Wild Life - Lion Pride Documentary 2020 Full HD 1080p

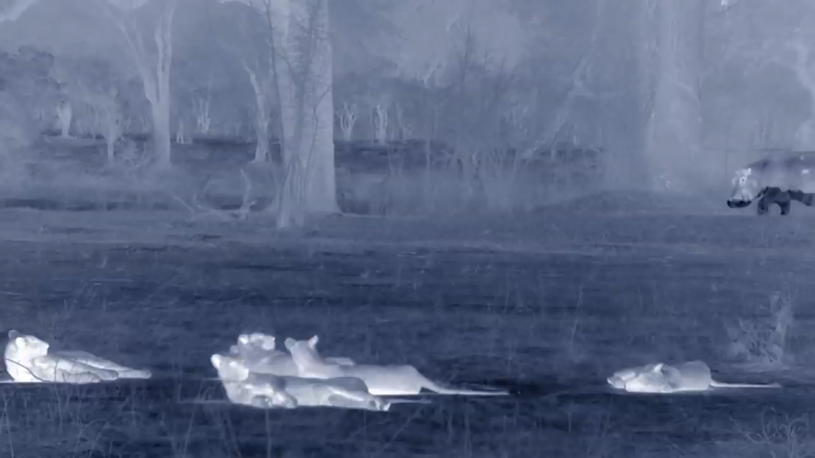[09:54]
The hippos are braving the land to feed.
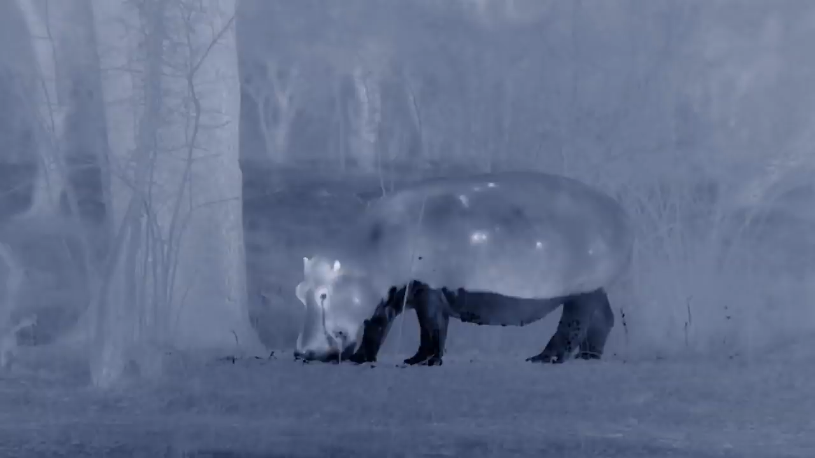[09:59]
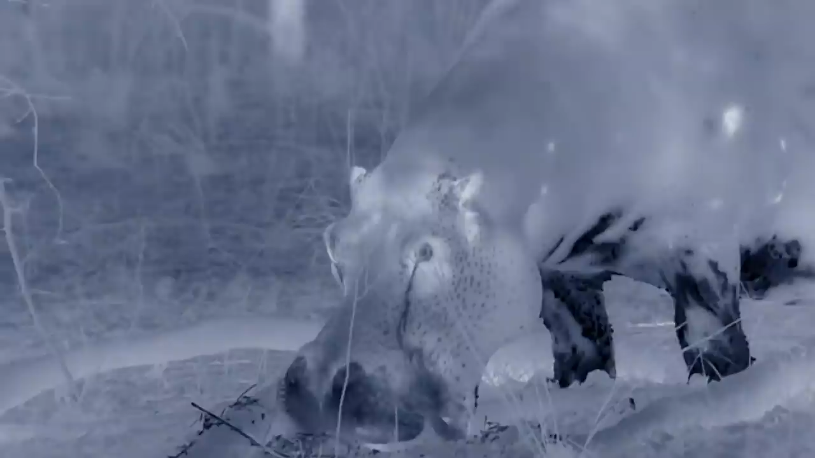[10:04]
They graze and eat fallen fruit through the night. For hungry lions, 3 tons of slow-moving meat is just asking for trouble.
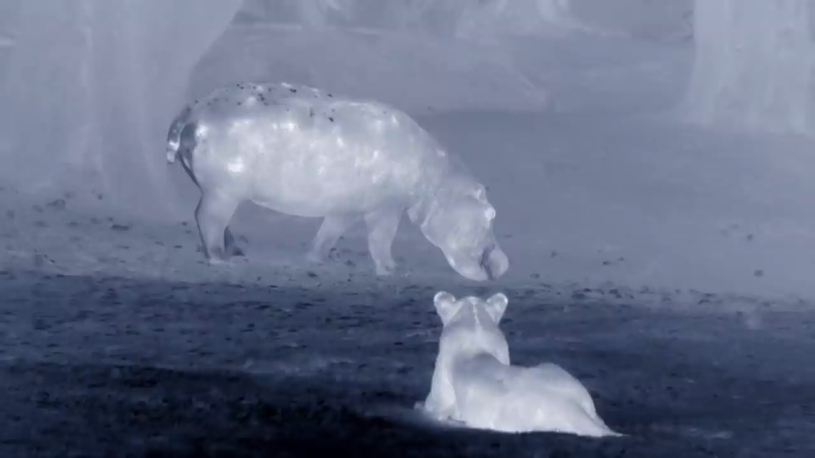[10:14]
This time, if they work together, so many lions should be able to take on one hippo.
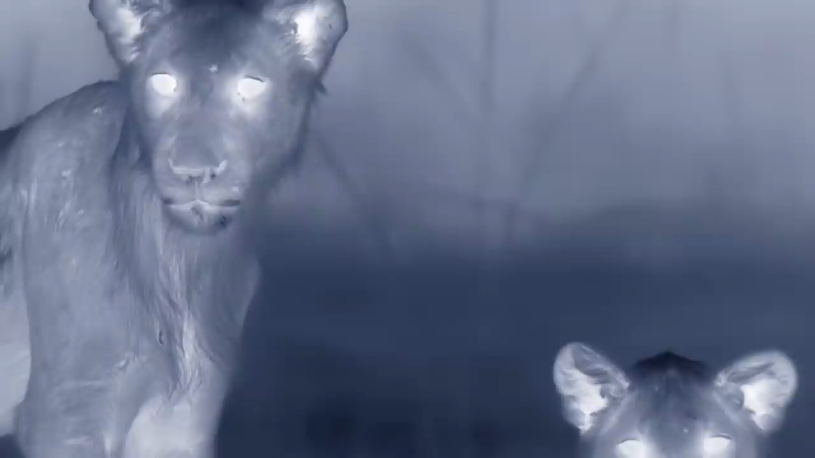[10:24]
Yet the hippo is more intimidating than they are.
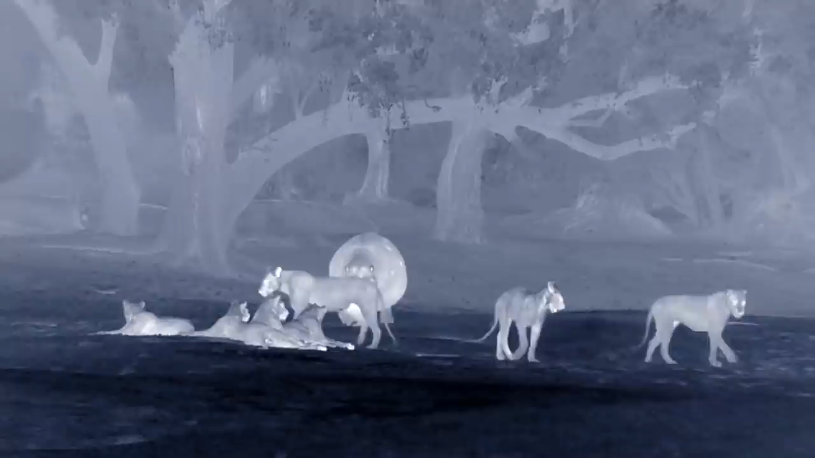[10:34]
The hippo's sheer bulk is their protection, as are their massive teeth, trampling feet, and belligerent courage.
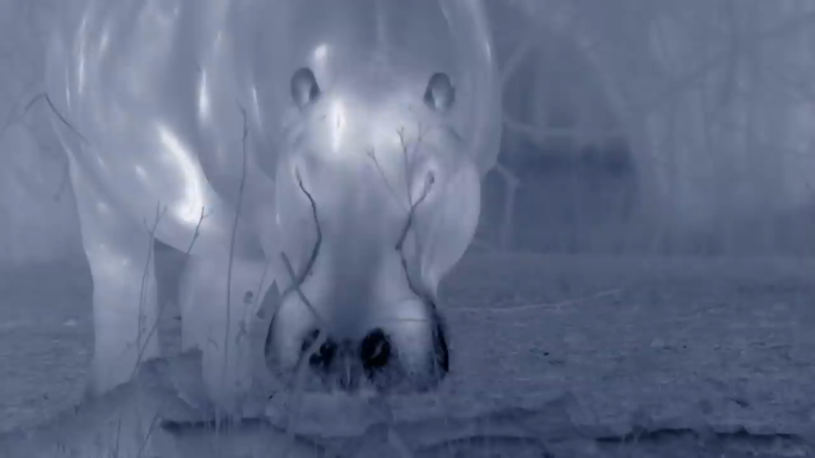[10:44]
Teenage lions have attitude too,
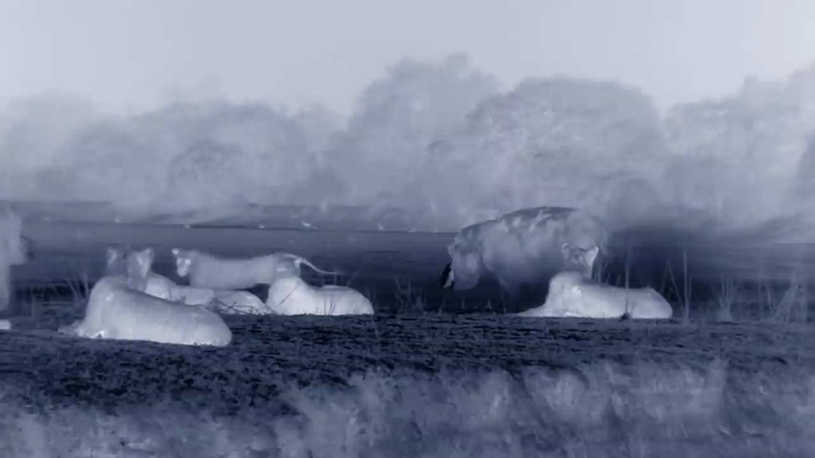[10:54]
and they spar with the hippos like matadors with bulls.
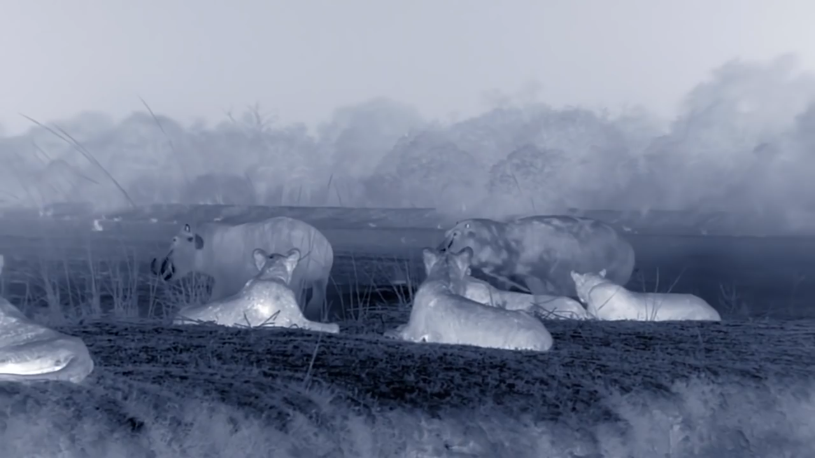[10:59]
For the lions, it's part game and part lesson.
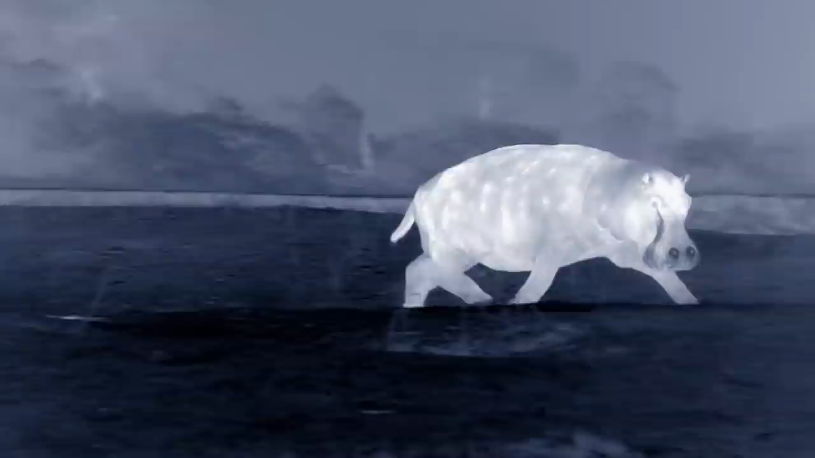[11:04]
Experienced lions rarely hunt adult hippos. They're too dangerous. But the teenagers keep trying.
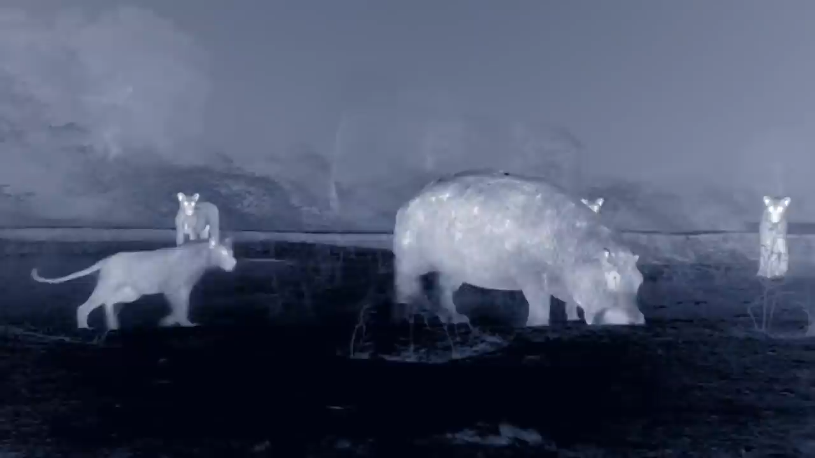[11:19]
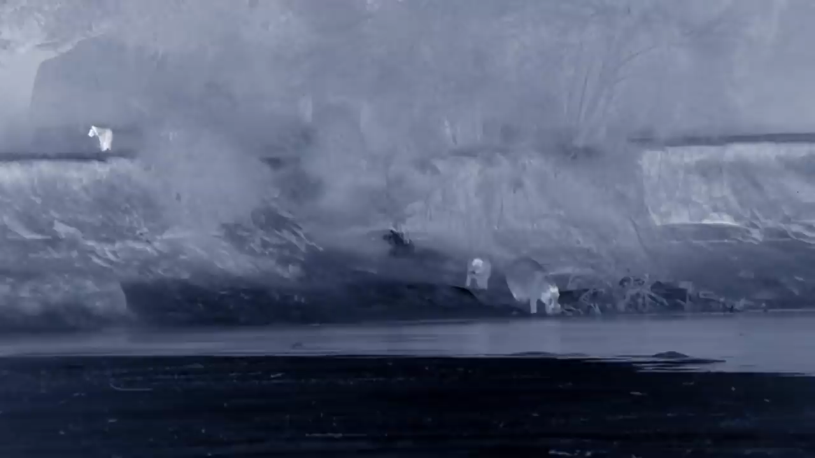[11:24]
They'll eventually learn to look for calves or injured adults, which are easier prey. After taunting the hippos, the big sister leads the class inland. Hunting antelope requires specialist teamwork, and they practice most nights.
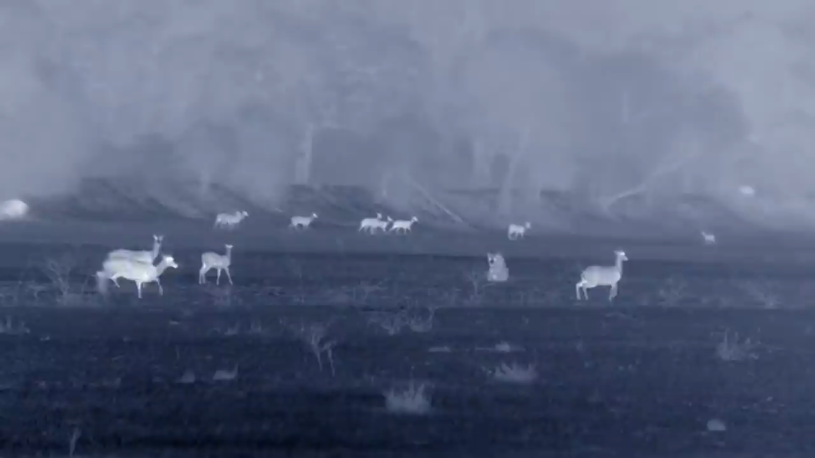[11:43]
They spread out. The idea is to drive an impala or a puku into an ambush. Antelope are faster than lions, and they work together too, alarm calling.
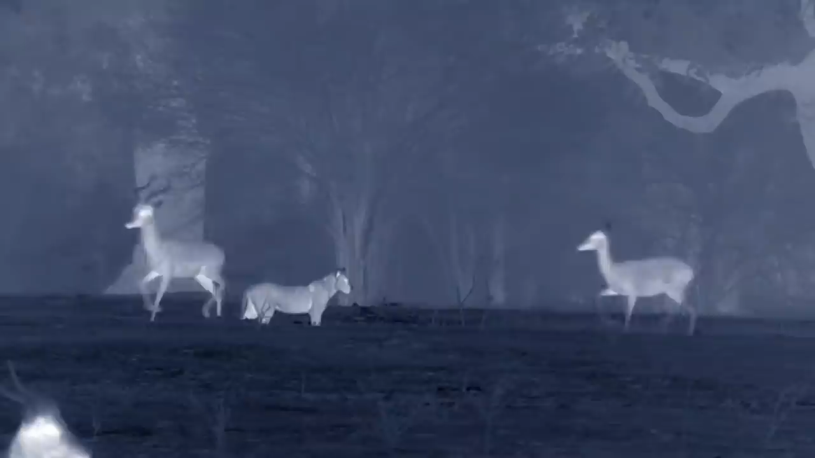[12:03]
It's time for the teens to test their strategy.
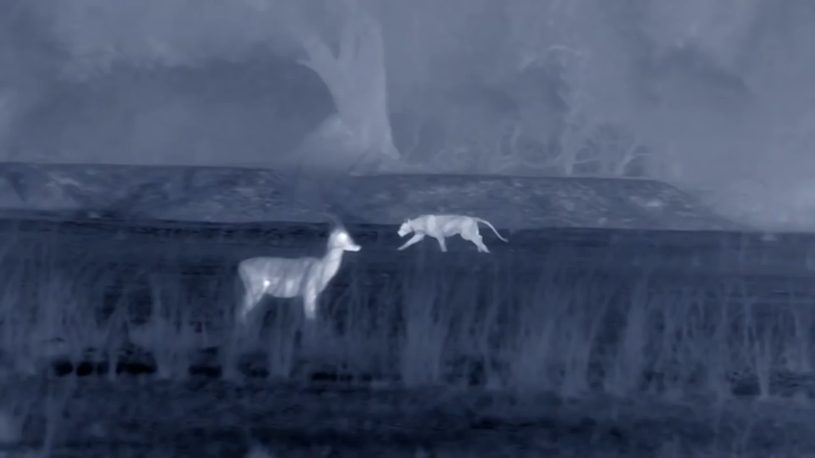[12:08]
Lions assign themselves different jobs in the hunt. Some become wingers, left or right. Others, part of the charge or the ambush. Once a lion learns its job, it'll eventually fulfill that role in each hunt for the rest of its life.
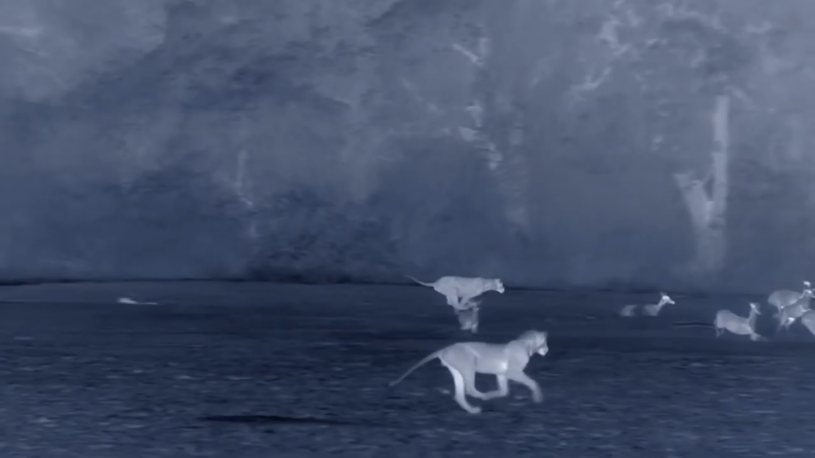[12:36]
Teenagers are working out what their jobs are.
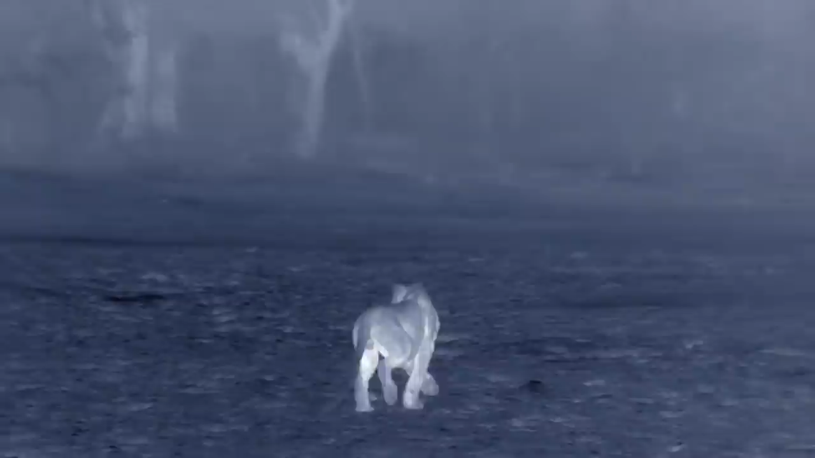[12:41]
The three brothers coordinate well, but they've not caught anything yet. The elder sister drives a puku straight towards them.
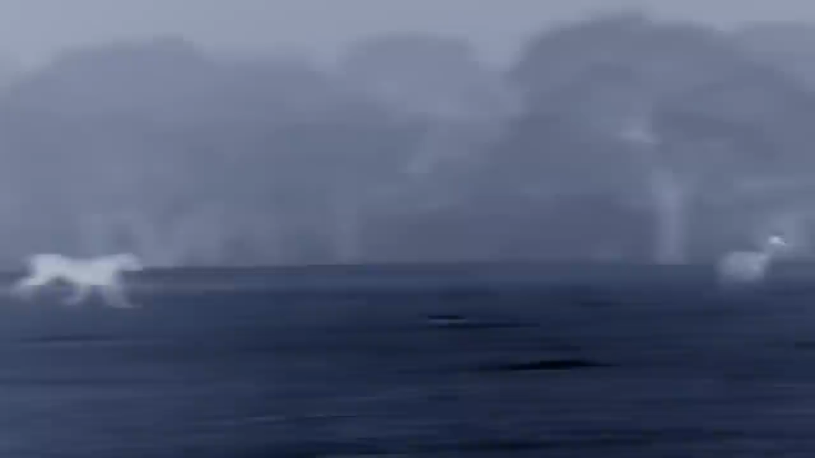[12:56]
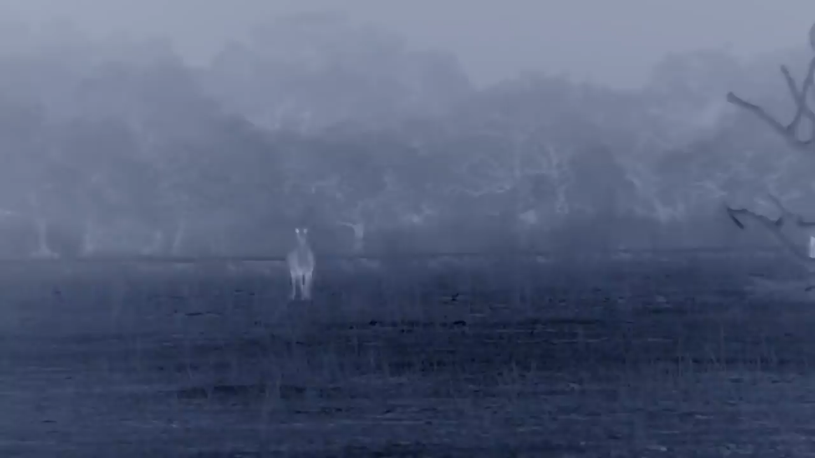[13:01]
Miss the ambush.
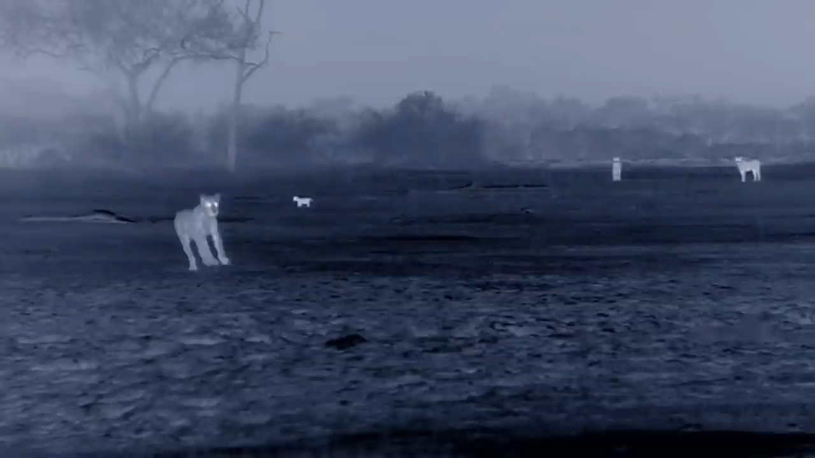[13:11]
Behind the younger brother, there's one of the cubs, lost and alone.
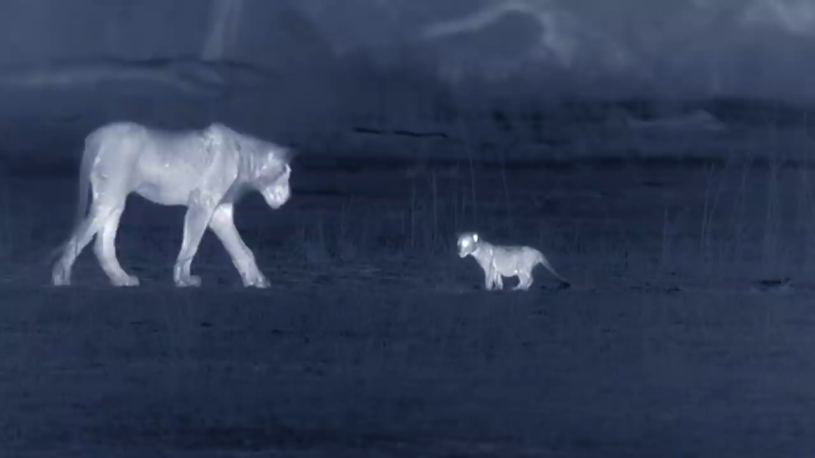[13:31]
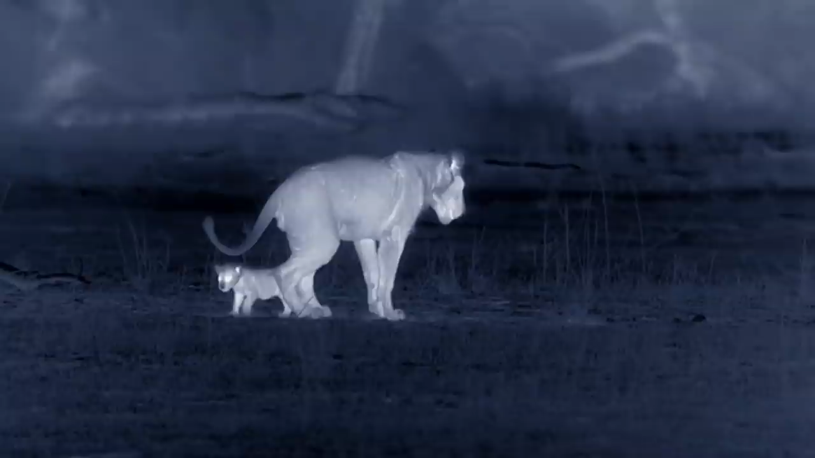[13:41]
Terrified. There are leopards and hyenas around, and he latches on to the teenagers. They stop hunting. The rest of the pride can't be far away.